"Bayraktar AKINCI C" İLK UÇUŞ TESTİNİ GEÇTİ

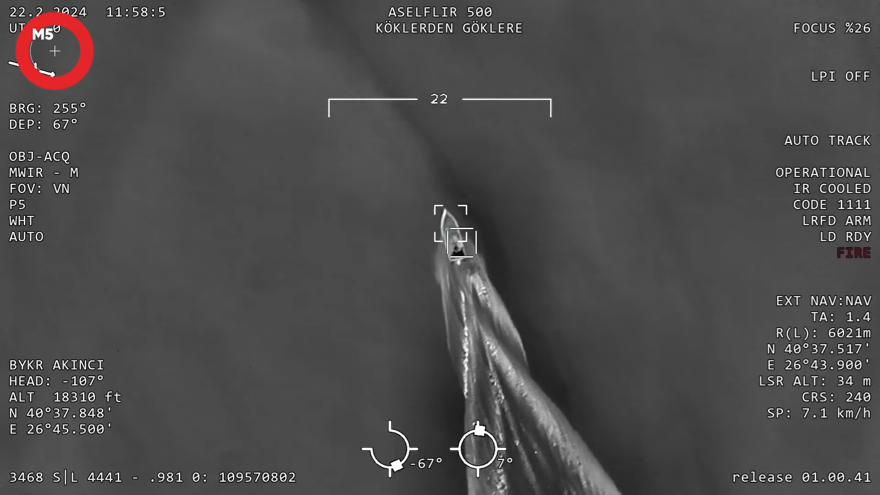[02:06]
gözetleme ve hedefleme sistemini kullanarak deniz üstünde seyreden Albatros İda'yı başarıyla imha etti.